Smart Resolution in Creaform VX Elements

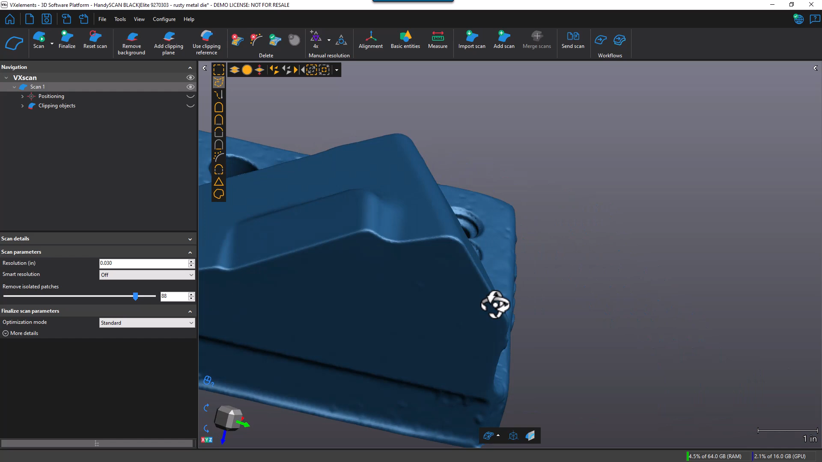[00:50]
And currently, when I scan this part, I scanned it at a resolution of 30 thousandths of an inch.
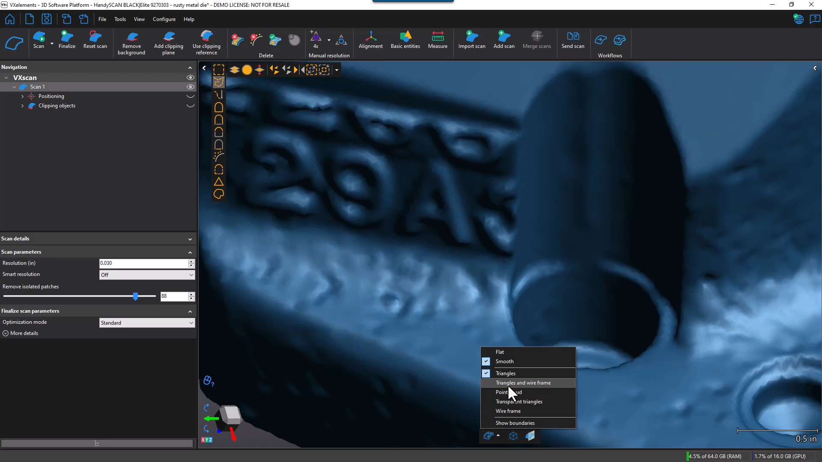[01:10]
So if I go ahead and turn on the wireframe and triangles here, you can see that the triangles are fairly equilateral, and there is not any Smart Resolution currently being applied.
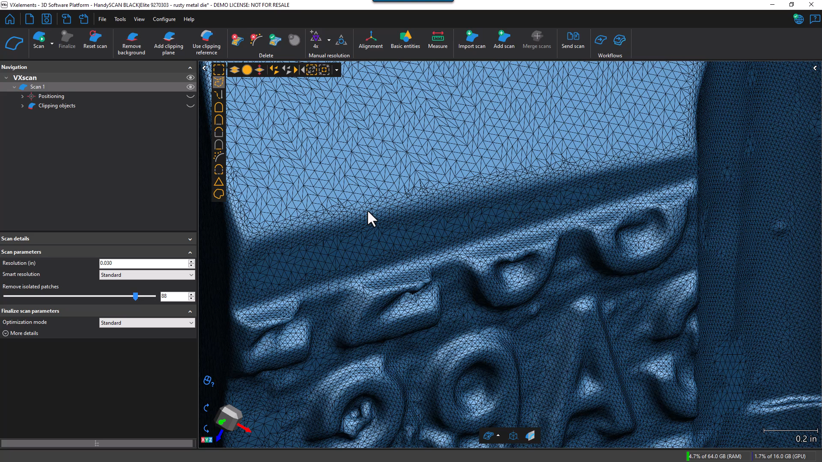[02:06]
So you can see there's more detail.
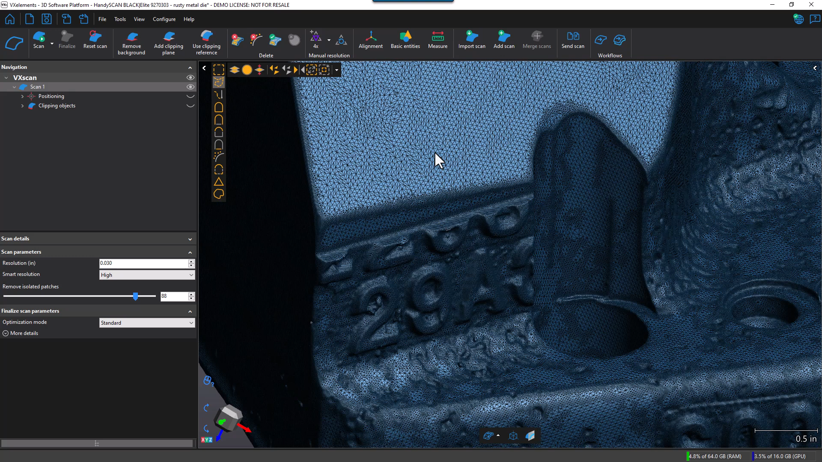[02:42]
And then in here, we're going to have a secondary resolution. And the third resolution on this higher curvature here of this lettering is going to be applied where it's necessary.
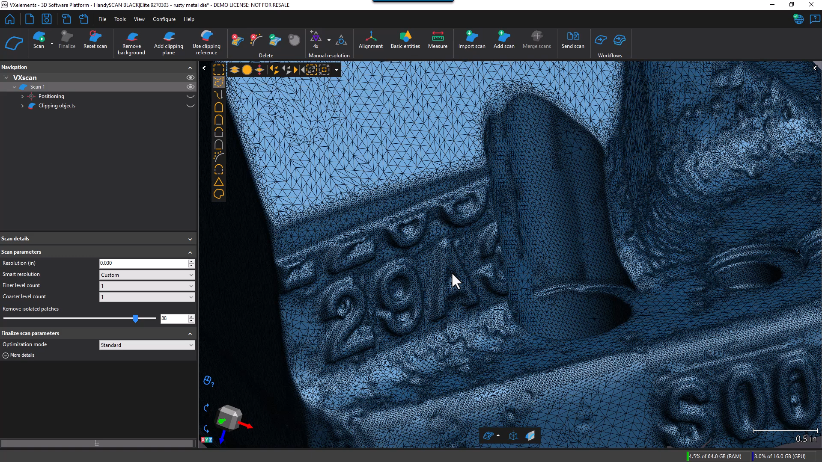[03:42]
So you can see that here. It's about 60 thousandths resolution here. In this area, it's about 30 thousandths. And then again on the lettering, it's 15 thousandths. So all the changes that I've done here in this dialog box apply globally to the entire scan. Let's look at other options of applying Smart Resolution.